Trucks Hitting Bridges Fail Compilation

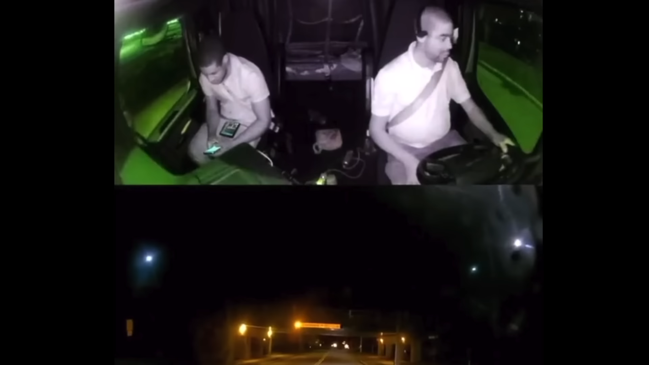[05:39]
It says like 11 foot something. Yeah, slow clearance. 11 foot bridge right there. Oh, no care in the world. No care in the world. These guys obviously don't even know how tall they are.